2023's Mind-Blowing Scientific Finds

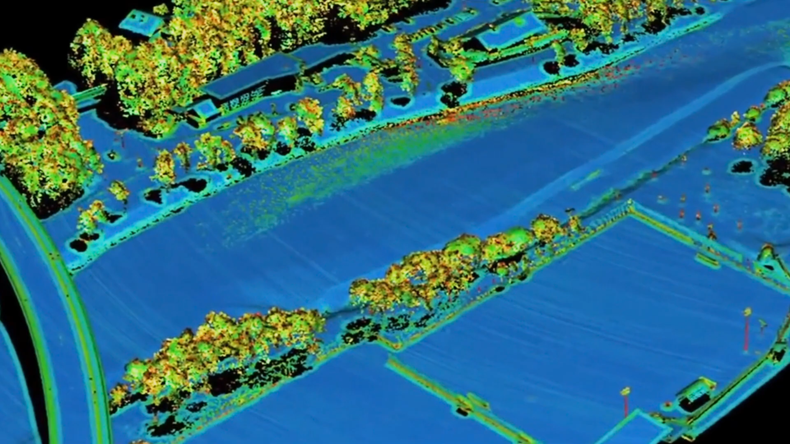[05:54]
The lasers from the LIDAR system can penetrate the dense rainforest canopy and reach the ground below.
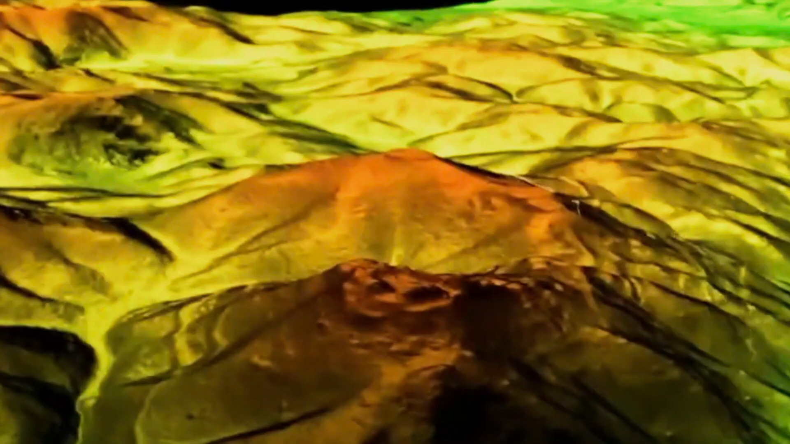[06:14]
showing the stunning breadth and interconnectivity of the Maya civilization around the millennia-old city of El Mirador.
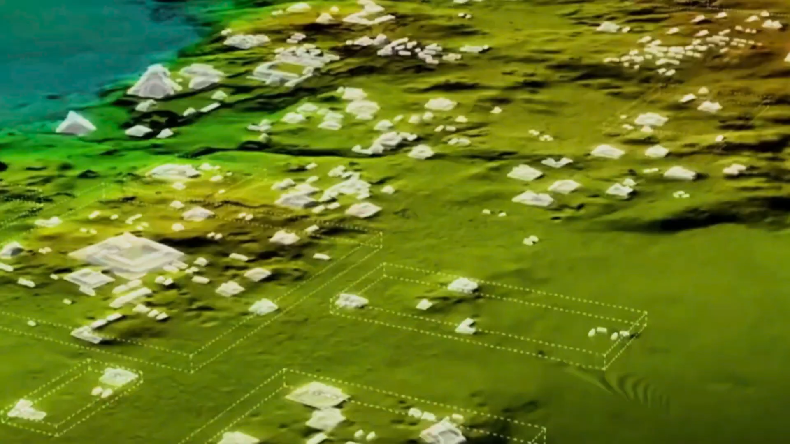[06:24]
This discovery has provided valuable insights into the organization and infrastructure of the ancient Maya society.